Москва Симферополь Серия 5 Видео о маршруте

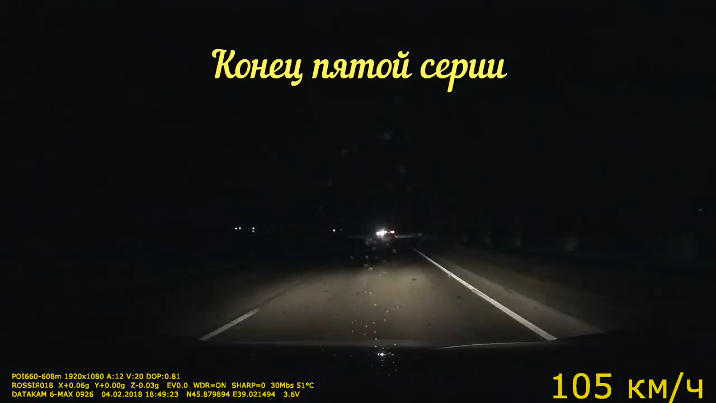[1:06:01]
То, что начинает моросить, это видно по лобовому стеклу. Есть дороги, где дорожное полотно черного цвета и без разметки. Это, конечно, это ужасно.